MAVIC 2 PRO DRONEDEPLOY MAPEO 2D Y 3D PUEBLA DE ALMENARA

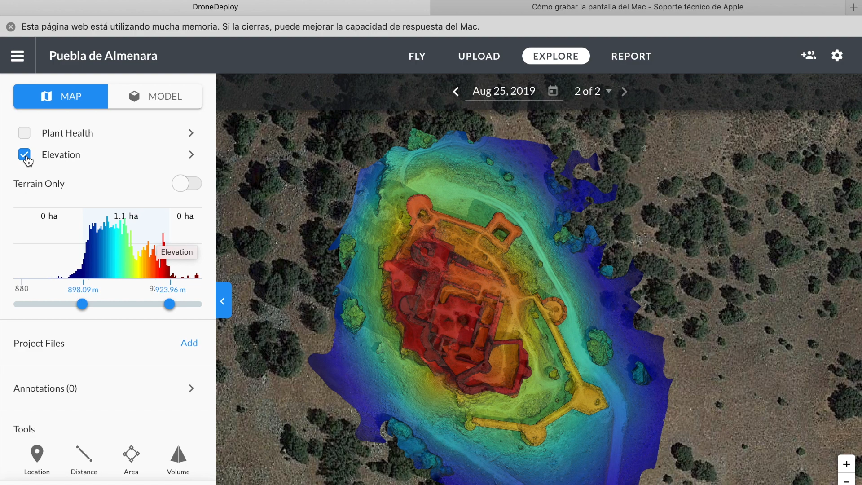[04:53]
encontramos a 923,96 metros. Aquí lo dicho, podemos utilizarlo pues tipo construcciones, proyectos, así que le quitamos el este en la elevación y luego tenemos aquí unas herramientas de las cuales luego en el mapa en tres dimensiones también nos saldrá, como por ejemplo.
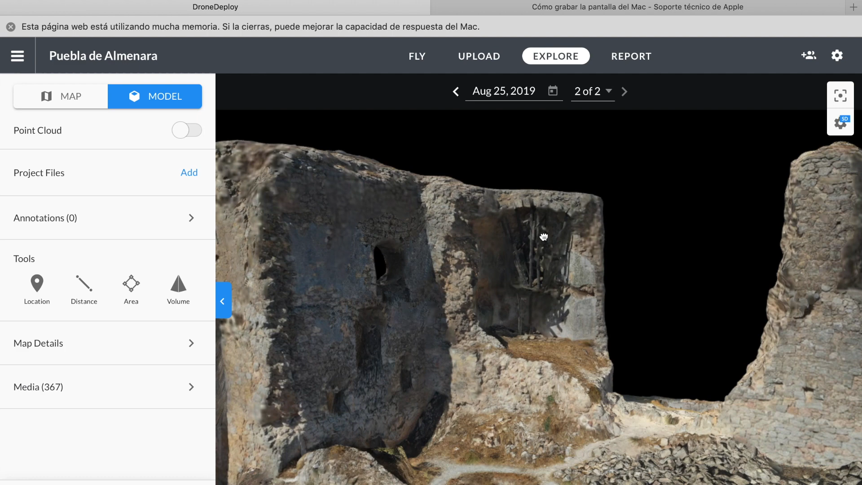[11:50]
Como podéis ver, aquí se ve un tipo de rehabilitación. Se ven hasta las sombras, ¿vale? Y aquí se
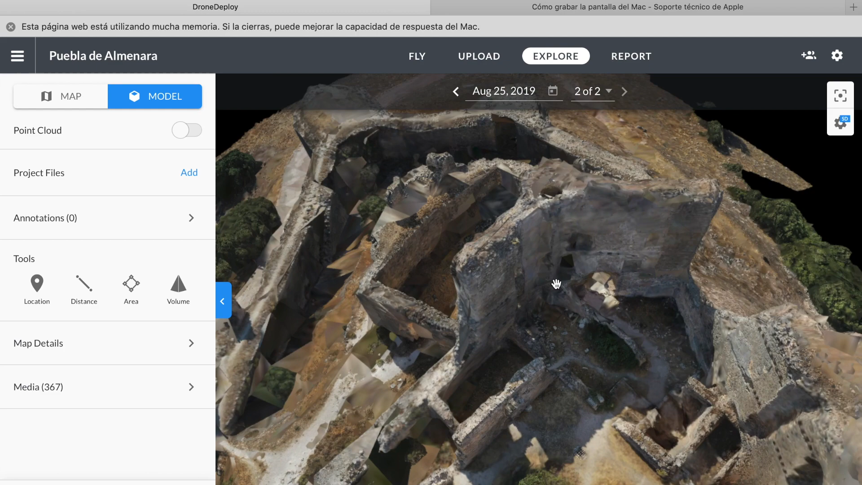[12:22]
ve un tipo de rehabilitación. Y aquí lo que os he explicado. Tenemos todo tipo de mediciones.
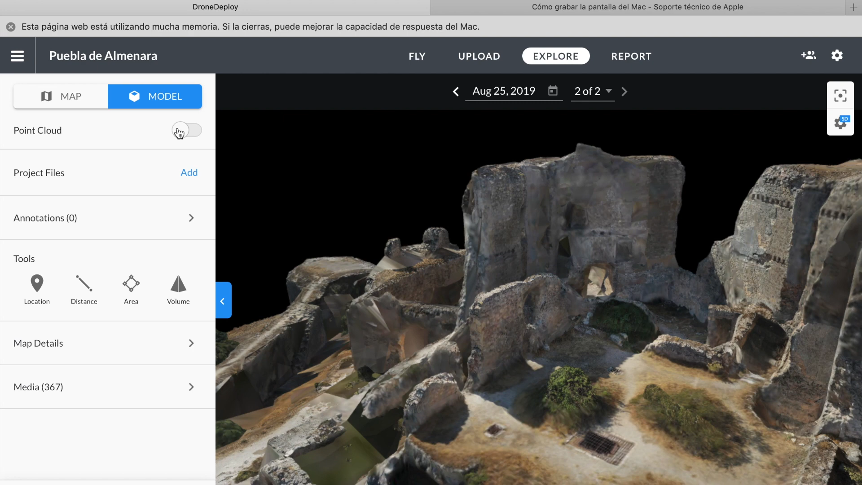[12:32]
¿Vale? Eso sería como un mapa un poco más empixelado.
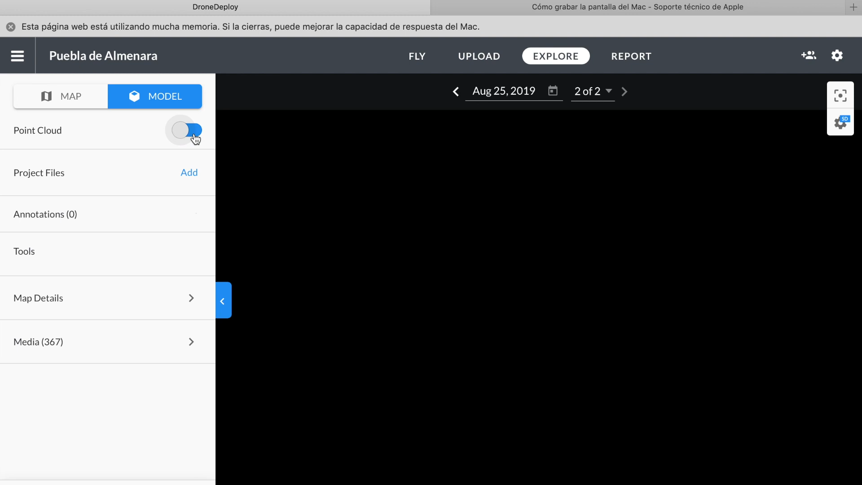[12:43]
Hemos hecho una media de 300... Hemos hecho una... 367 fotos.
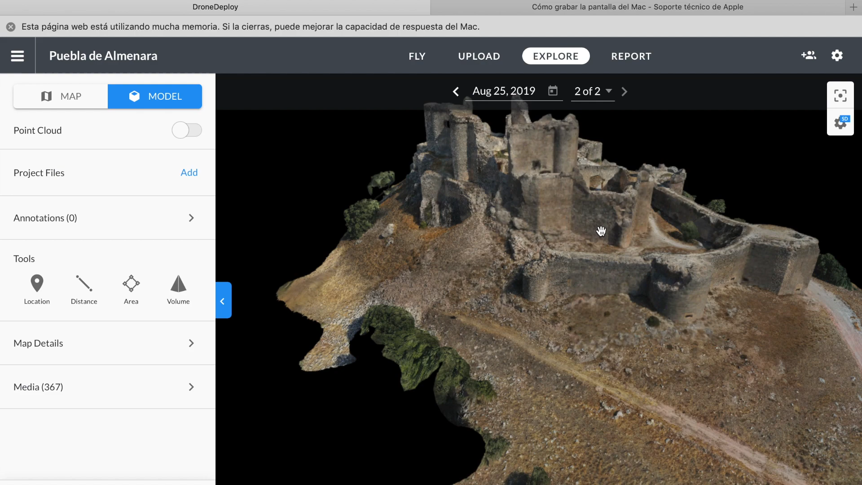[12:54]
Y... Y aquí
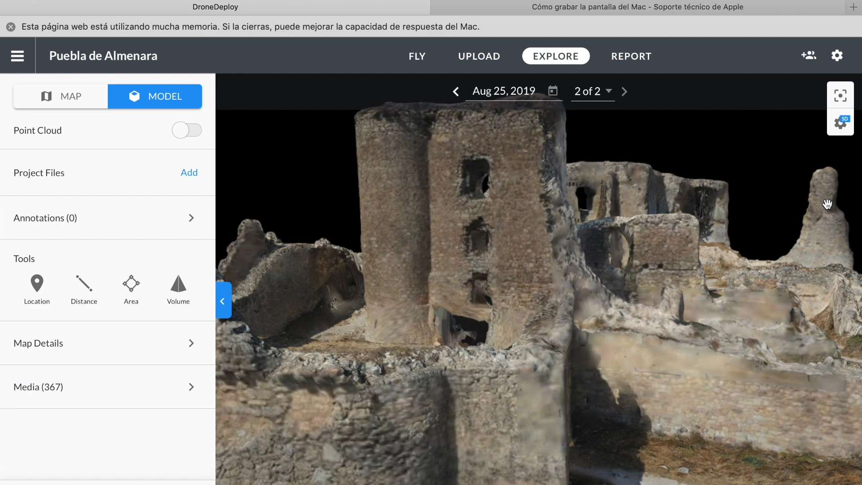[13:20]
podéis ver... Ahora acá carga un poquito más. Que antes lo veíais con... Defecto y por las puertas.
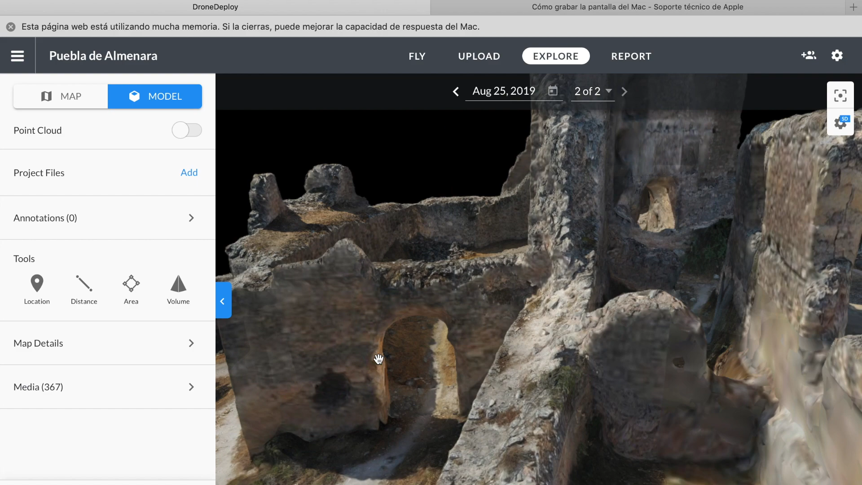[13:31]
Los pasadizos. Podemos ir por detrás. O sea...
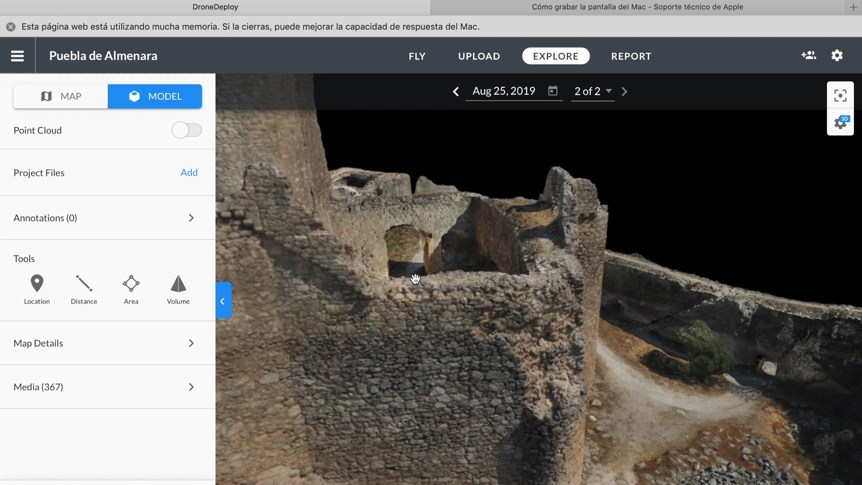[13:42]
Aquí hay una escalera para la puerta. Mira la entrada de... Por donde se entraba el castillo. Es realmente asombroso.
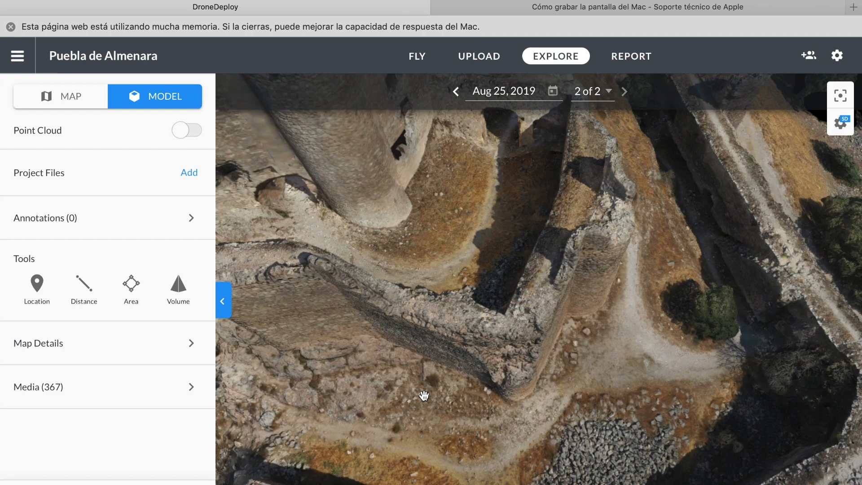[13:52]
Lo que se puede aprovechar este programa. Venta de viviendas. Inmobiliarias. Proyectos. O sea...
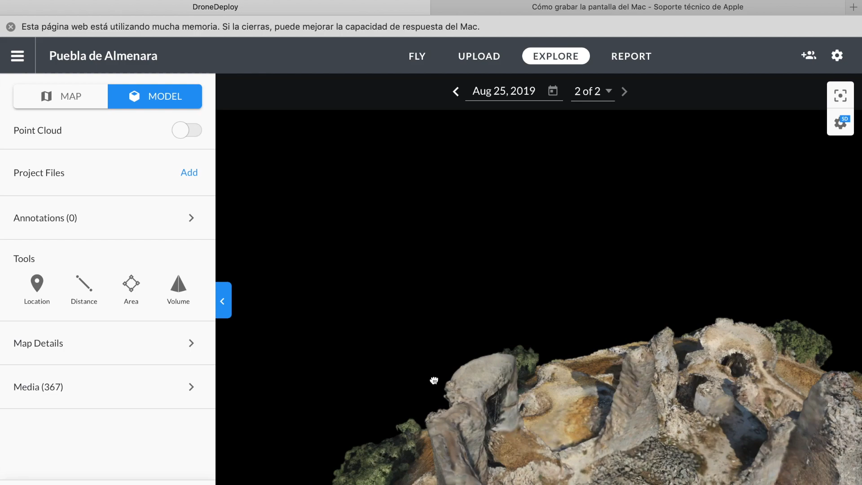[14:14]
Esto es lo que se llama un mapeo en tres dimensiones. Así que... Pues nada. Esto... Esto es. Y espero que os haya gustado.